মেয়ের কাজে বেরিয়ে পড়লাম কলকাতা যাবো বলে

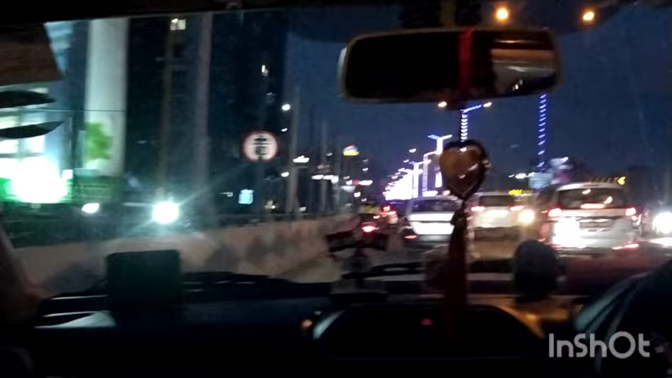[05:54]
राक्टेर दाको राक्टेर कोलकातार बिरिज जेता महा बिरीज आरो पदी जो हुन आस्ति कि शुन्दो लाक्षे नाए लाइट गलो जोल चे एकुद नम छटन चरी चडलो तिनो बोल हो म माउ मा ए एक लो ना दिपा बली लाइट दाको
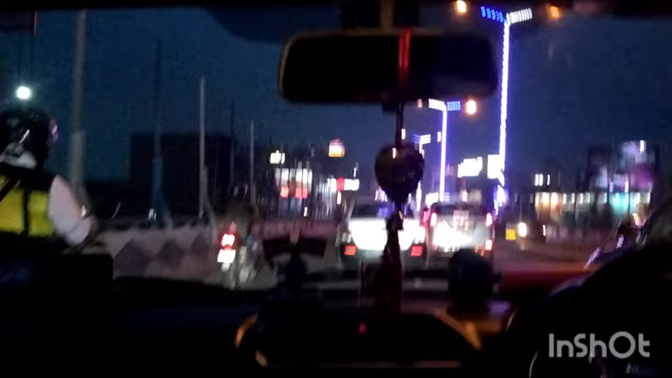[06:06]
जाना मचे शी टुनी लाइटेर महता जोल छे ना, बिरीजेर रोपर्टाई, शुन्दल लाग छे भेश
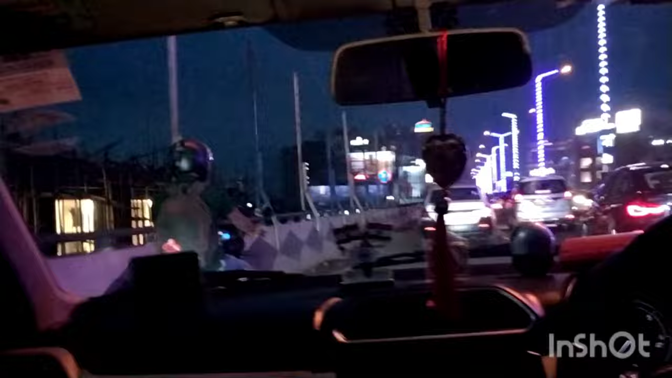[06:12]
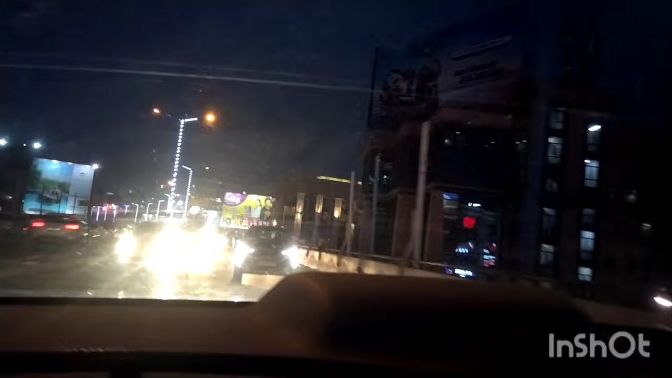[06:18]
बास माँ बिरीज थीके, एदखा पेछनेर दिख्टा की शुन्दल पेचरे दिखें लाइट ग्लो जाना मुणचे, जाना क्या मेरारोपरेशे पोर्ट छे, लाइट गुलो
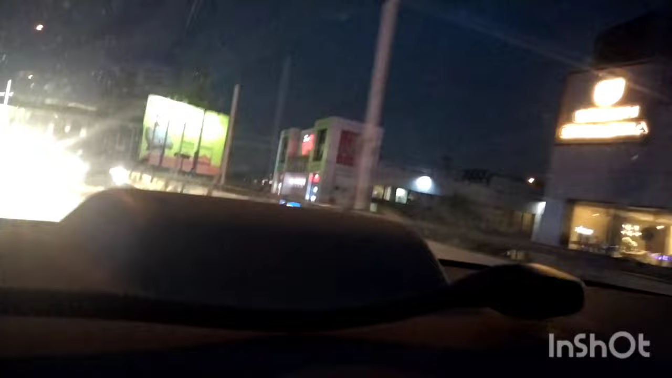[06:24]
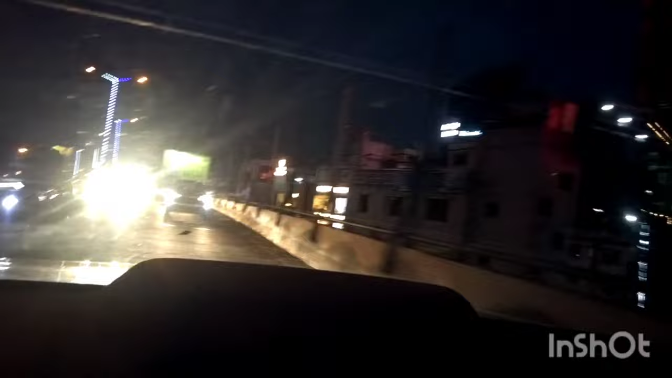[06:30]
शुन्दल बेश
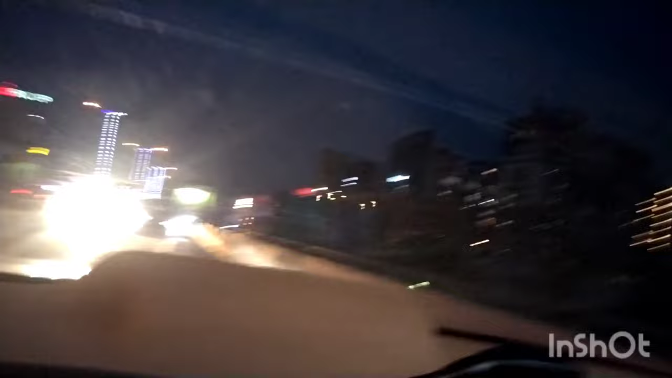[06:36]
कुलकता ए राठ्टेर भी उटाबेश शुन्दल लागे, चारी दिखें, दैखा शुदू लाइट जोल छे, लाइट जोल छे सब बिल्डिंगे राइजोल छे गाड़ी लाइट